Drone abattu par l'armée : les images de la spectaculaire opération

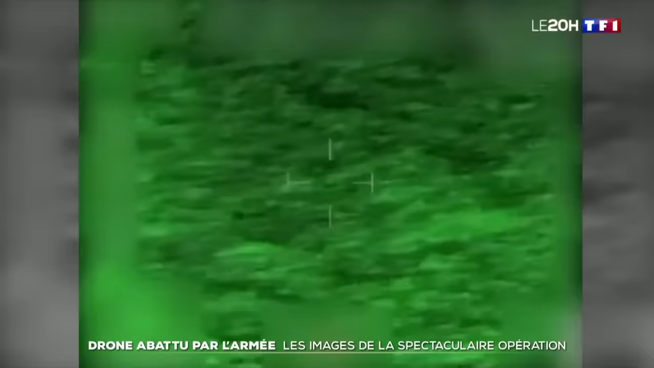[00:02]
C'est une image rare, filmée par l'armée française en mer rouge.
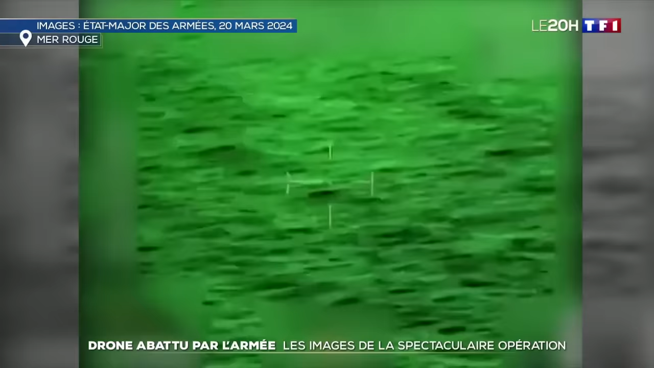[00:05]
On y voit un drone des rebelles qui menace un navire marchand. Il se déplace à la vitesse de 200 km heure.
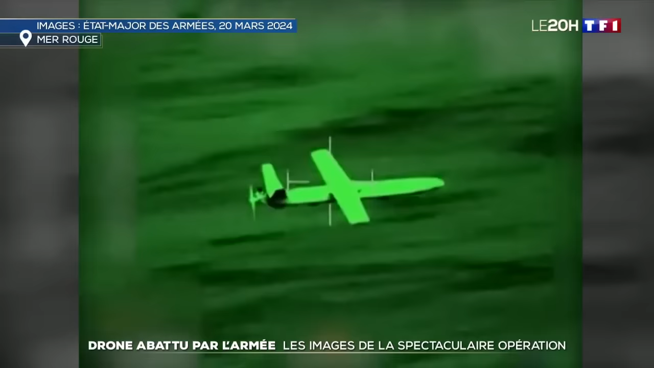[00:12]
On entend deux courtes rafales. Le visuel est perdu, mais le drone détruit.